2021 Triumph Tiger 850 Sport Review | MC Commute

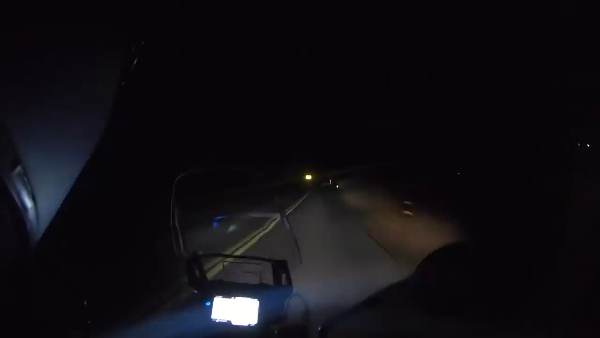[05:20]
If you're riding after hours, you wanna make sure that that screen is in the auto setting, not high contrast.